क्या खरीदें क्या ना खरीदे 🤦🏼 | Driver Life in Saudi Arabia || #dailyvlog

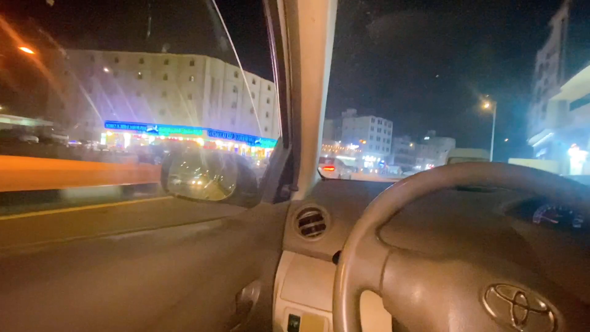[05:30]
पूरा काकिया लगता है और यह सामने नरसरी की दुकान है रात में कुछ ऐसा दिखता है मक्का लेकिन यहाँ पर लाइट आपको बता है 24 घंटा रहती है जल्दी लाइट नहीं जाती है